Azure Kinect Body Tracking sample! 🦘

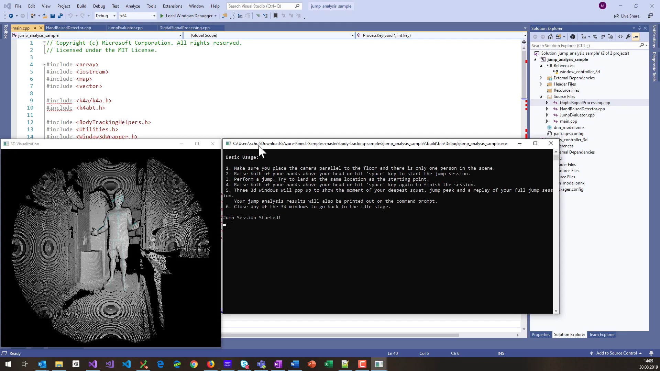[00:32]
Right? And if you want to stop the jump session, just hold up your hands again, and then it visualizes you at the output in the console window,
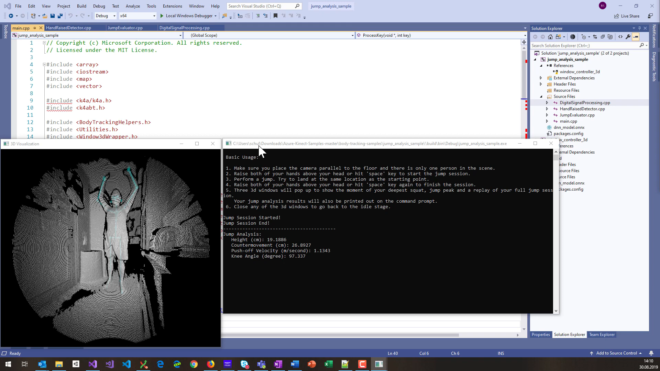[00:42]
so you can see the height in centimeters, a couple of other parameters it measured. But even cooler, it also keeps track of all the different,
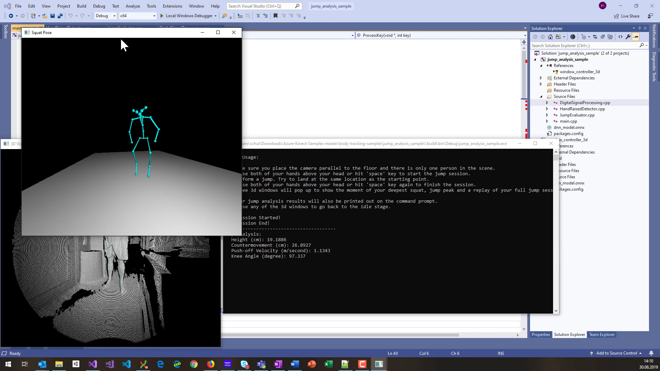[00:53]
you know, squat pose and jump peak pose, and you can visualize that in 3D here. So you can actually look into the window and analyze that in more detail, and it also has a full replay of the whole jump that was measured. Of course, you can actually perform multiple jumps in one session, and then it takes these multiple jumps into consideration.